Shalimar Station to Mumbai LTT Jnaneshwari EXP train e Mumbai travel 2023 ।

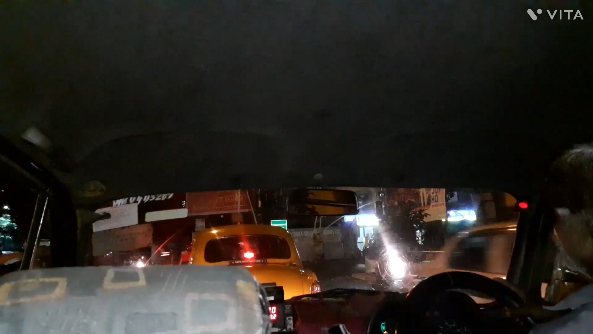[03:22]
শালিমার স্টেশন এসে গেছি, শালিমার স্টেশন ওই চত্বরটা শালিমার স্টেশন।